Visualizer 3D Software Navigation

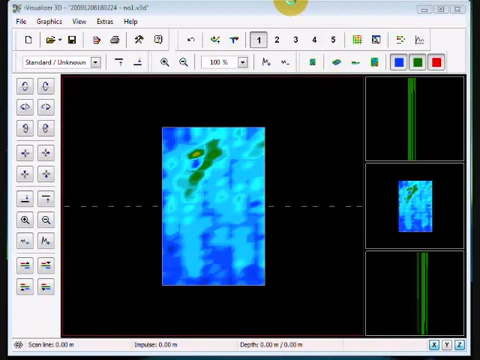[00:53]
One we're going to ask you for your different viewpoints. So over here as you see we have right here this here is the perspective view which is going to turn the object here at an oblique angle to look at it more or less looks like a 45. And the button is right over here that I'm clicking minimize difference in height, maximize difference in height. What that does is for example when you look under this corner here you see how you can't really see anything but if I minimize the height it changes the view down to the point it brings in the reality.
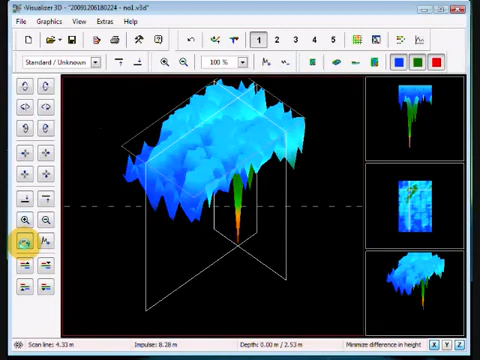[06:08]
Or you can make it very strong, the signal. You can move your height line down. Okay, what you see, it's moving down here. It's moving over here. You can move it up.
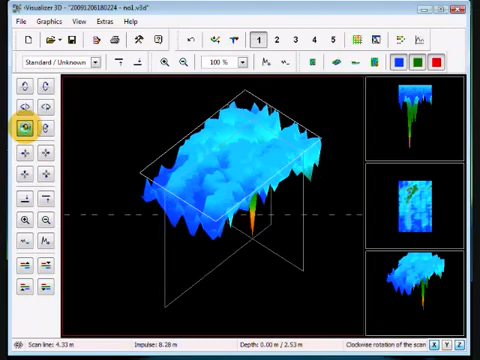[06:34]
All of this can be done. Wireframe, use this button right here. You want more resolution, come over here.
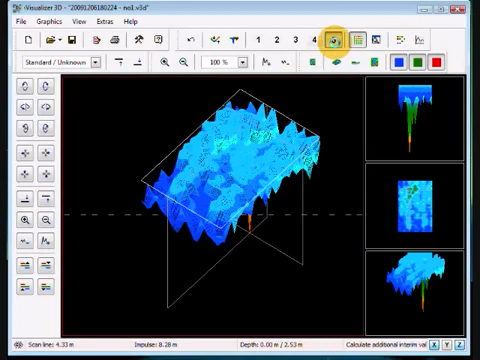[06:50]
You want to clean up some dummy signals. You can clean it up there. And then you also have here, show your frequency energy chart.
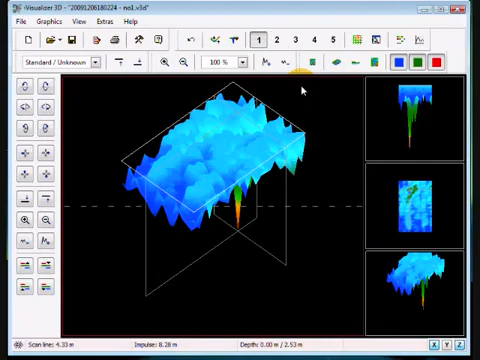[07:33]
It's the F4 key. Once you hit that F4 key, it's going to change all the values that you have. And it's going to bring all your values from the top to the bottom. And let me rotate this around. And perhaps you can see a little easier.
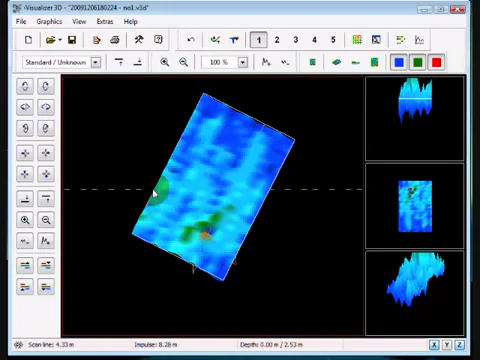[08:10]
Or you can see here's the target. But it also cleans up a lot of the other scan. Whereas here you're getting different images. So, again, there's no best way in analyzing the target. Just make sure that you go through. Push the buttons. Click them. If you have questions, please ask us. You can reach me at my email.